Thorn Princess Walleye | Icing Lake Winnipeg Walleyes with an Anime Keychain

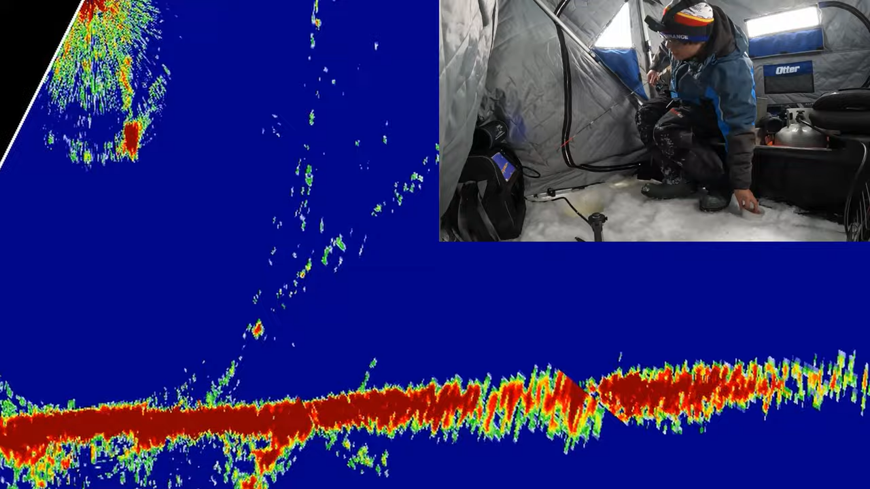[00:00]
There's one right there. Oh, shoot, shoot. It's still my goal for it. Oh my goodness.
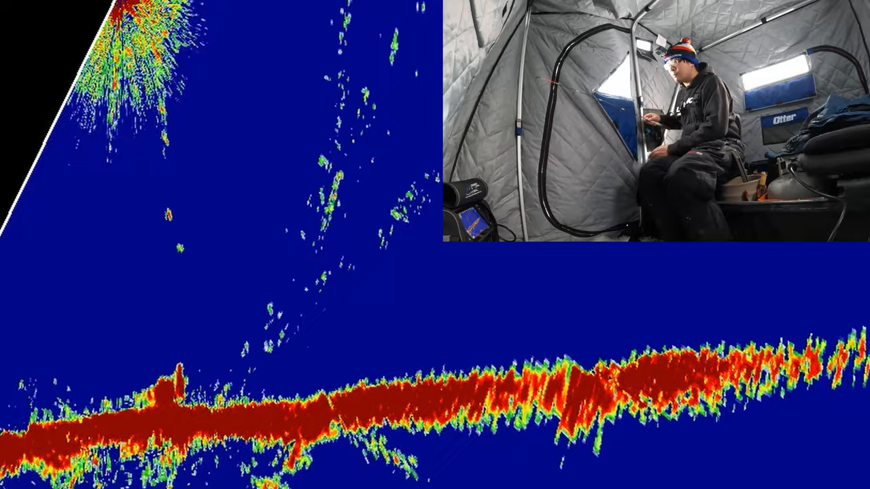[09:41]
And he's kind of small. Yep, this is a sauger.